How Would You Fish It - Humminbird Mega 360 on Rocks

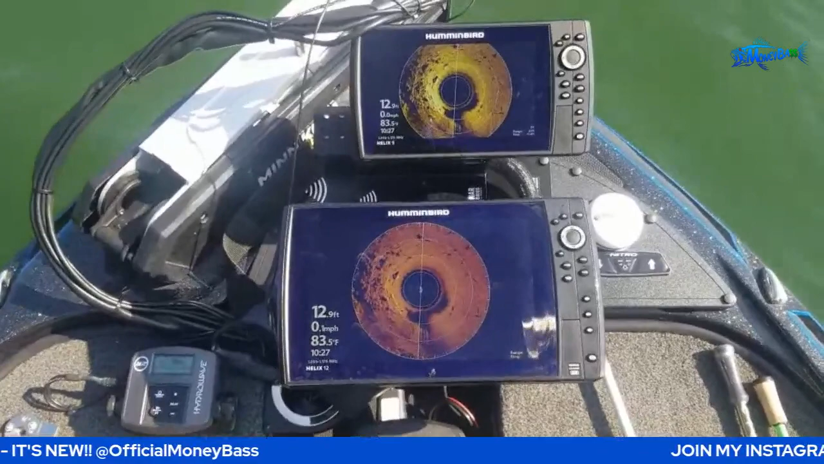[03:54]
On screen: depth 12.9 ft, water 83.5°F
some rocks how would you fish it guys all right so i'm out here with another way that you can dial in your 360 imaging unit as you can
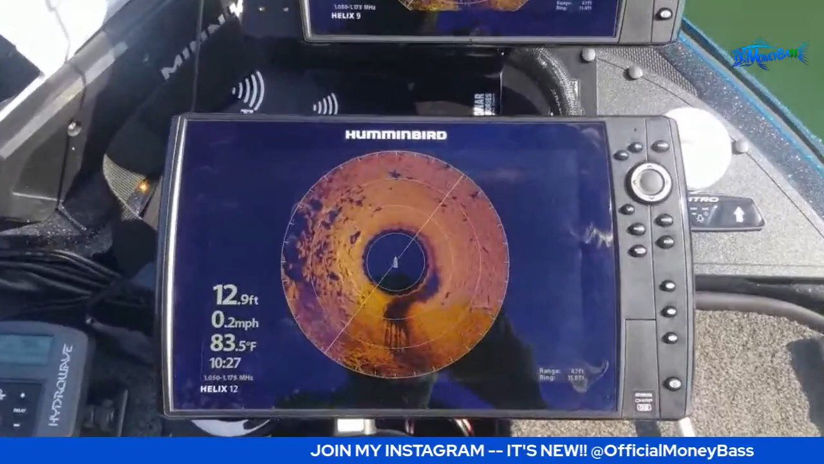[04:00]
On screen: depth 12.9 ft, water 83.5°F, speed 0.2 mph
see i'm over here with some rocks nice group of rocks off to my left and basically what i did is i came out to an area where i could physically see the
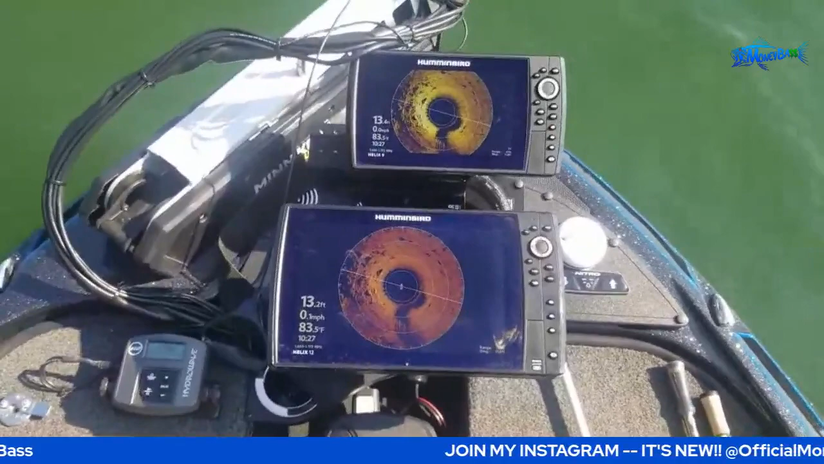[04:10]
On screen: water 83.5°F
rocks all right and this is a helix 9 g3 in unit
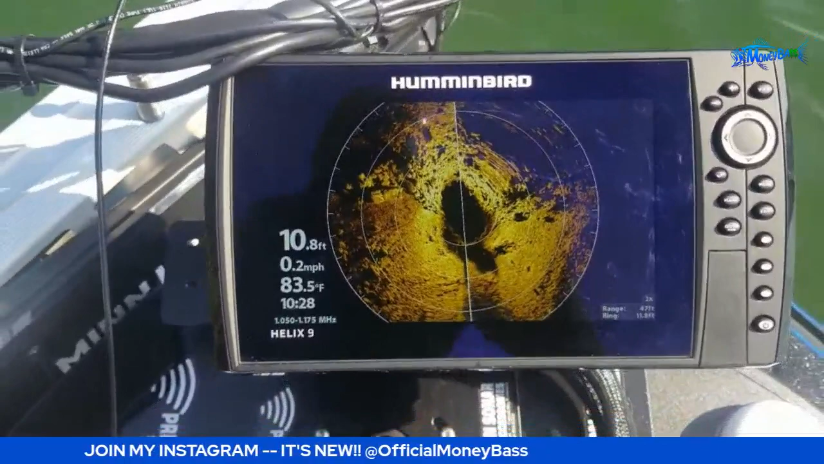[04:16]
On screen: depth 10.8 ft, water 83.5°F, speed 0.2 mph
this one is a helix 12 g2 in unit
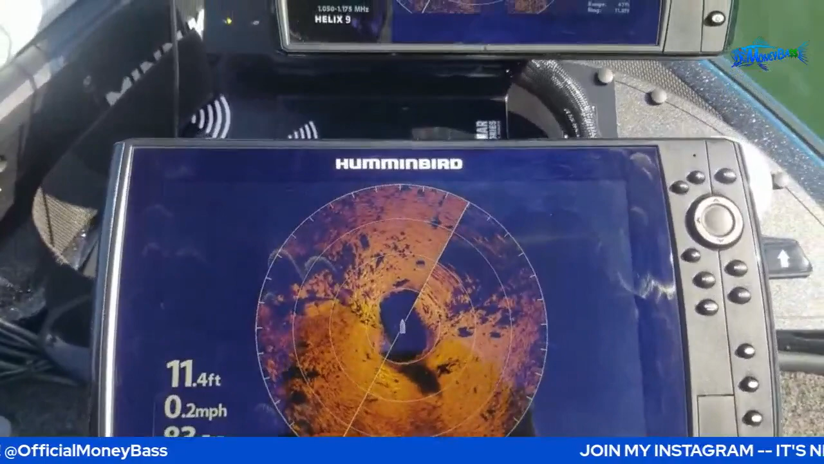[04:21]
On screen: depth 11.4 ft, speed 0.2 mph
all right so now i'm
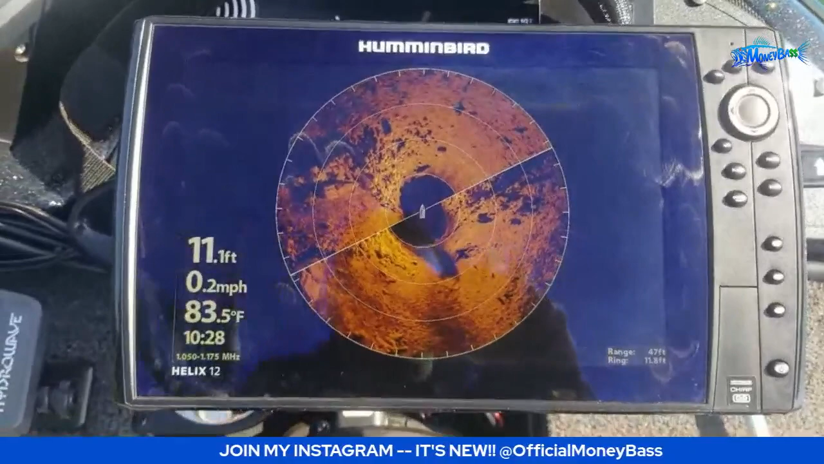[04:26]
On screen: depth 11.1 ft, water 83.5°F, speed 0.2 mph
back as you can see the rocks are back to my left and what you can do now that you know those rocks are there
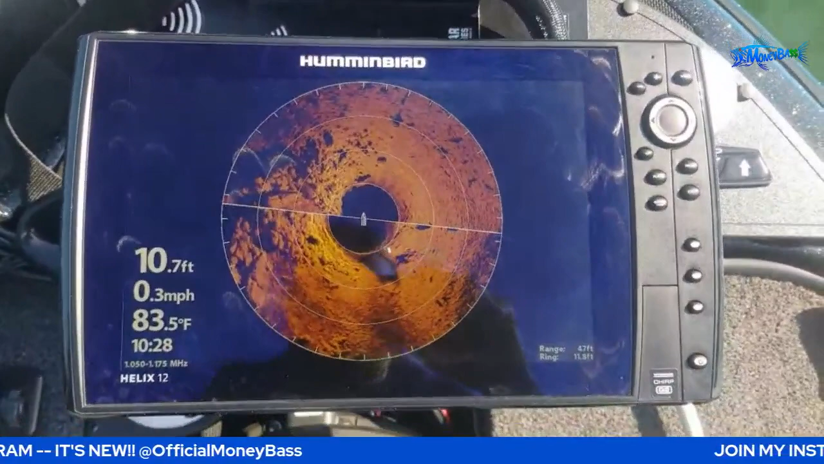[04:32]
On screen: depth 10.7 ft, water 83.5°F, speed 0.3 mph
you can physically see those with your eyes so you can see the big boulders you can see the small
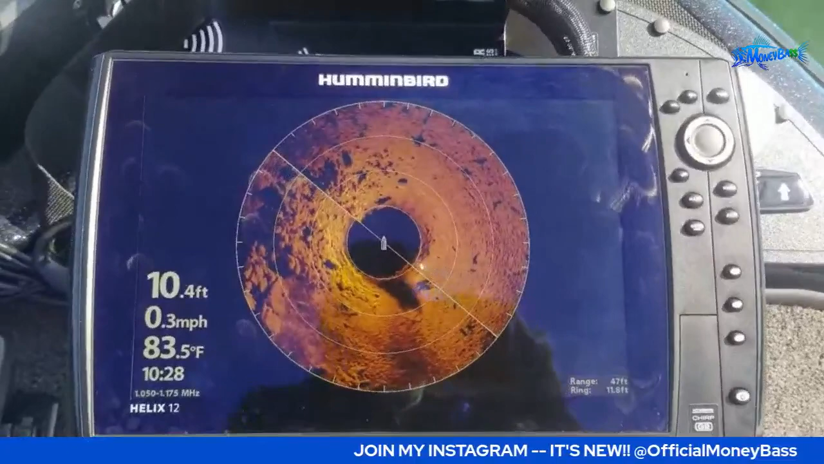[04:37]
On screen: depth 10.4 ft, water 83.5°F, speed 0.3 mph
boulders everything like that so all you do is you just go into your settings on whichever
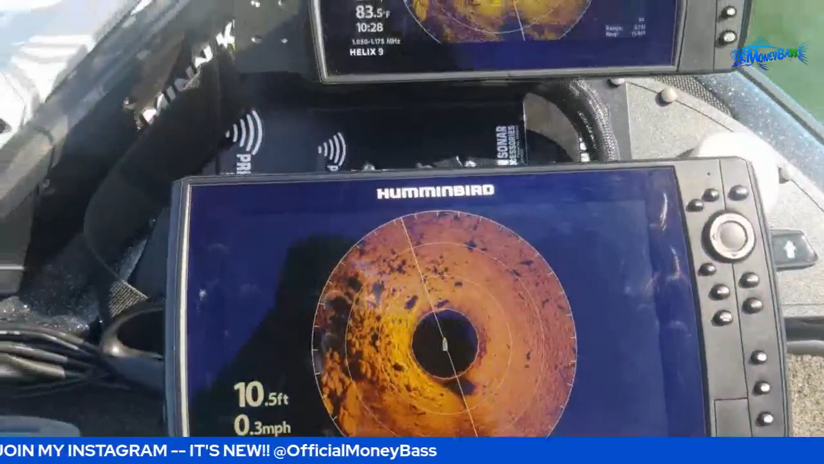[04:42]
On screen: depth 10.5 ft, speed 0.3 mph
type units that you have so go into your settings
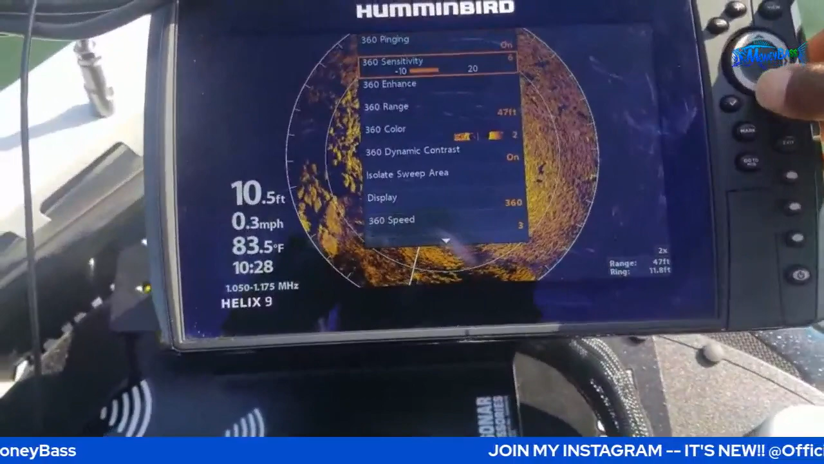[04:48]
On screen: depth 10.5 ft, water 83.5°F, speed 0.3 mph
go to 360 enhance and from there you can just kind of play around with the cut
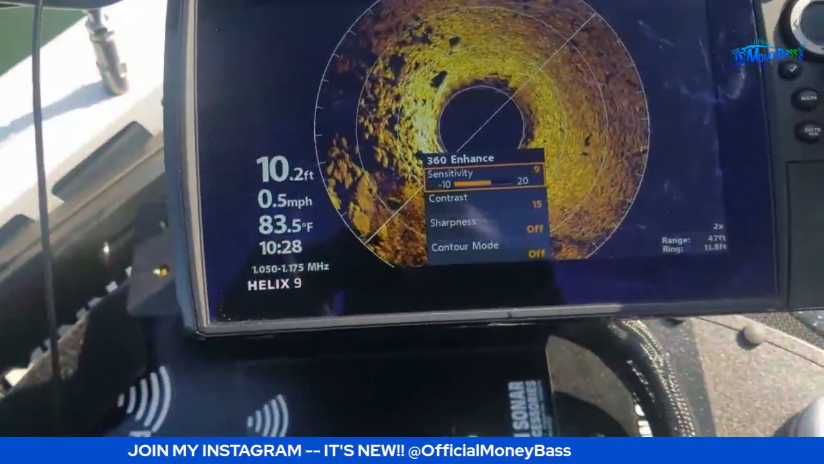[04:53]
On screen: depth 10.2 ft, water 83.5°F, speed 0.5 mph
with the sensitivity and the contrast to get the picture the way that you want and
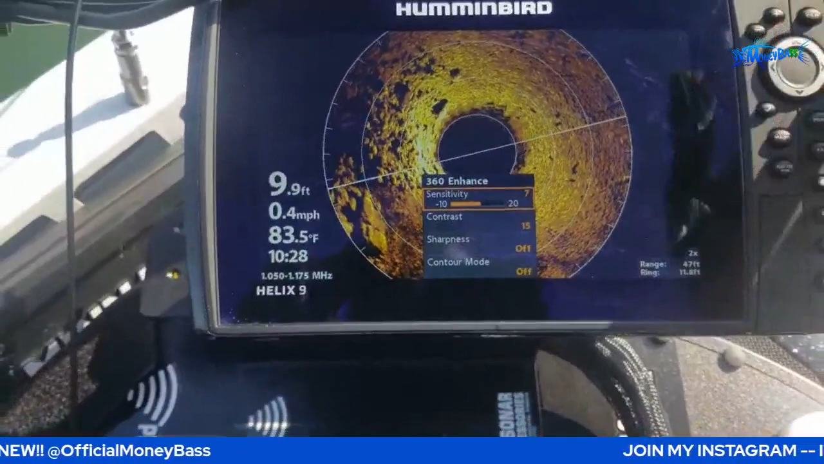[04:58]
On screen: depth 9.9 ft, water 83.5°F, speed 0.4 mph
sometimes depending on the water depth different things like that you may want to come in here and just tweak
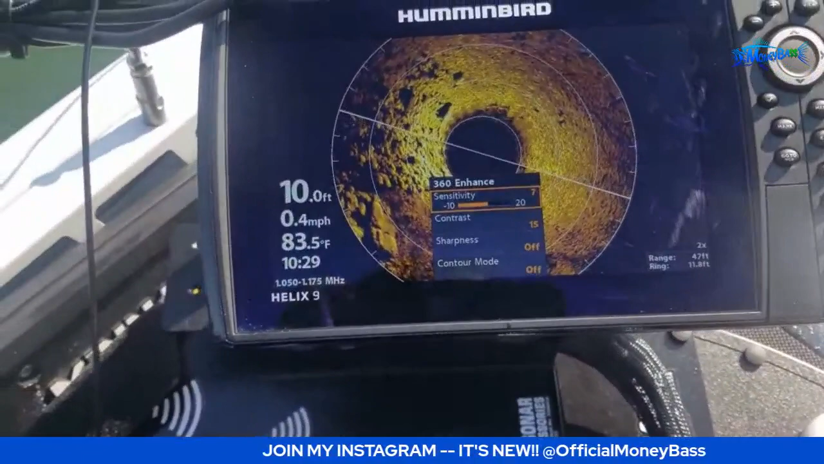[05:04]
On screen: depth 10.0 ft, water 83.5°F, speed 0.4 mph
it a little bit every once in a while depending on uh what you're seeing on the screen
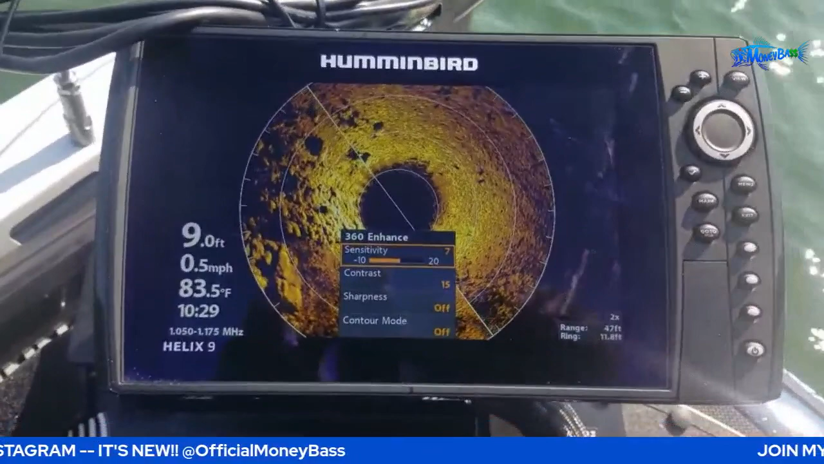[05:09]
On screen: depth 9.0 ft, water 83.5°F, speed 0.5 mph
all right so there we go